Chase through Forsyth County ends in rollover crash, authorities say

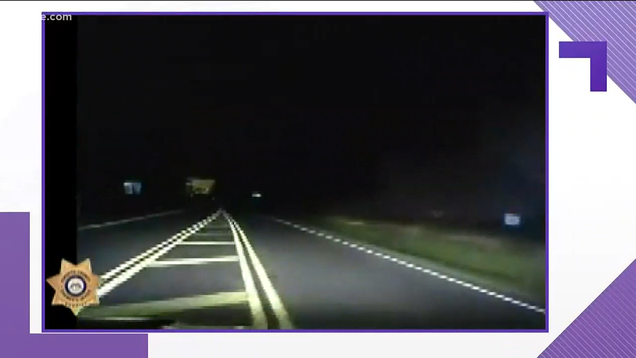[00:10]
After a short chase, dash cam video shows the vehicle go off the road and then flip.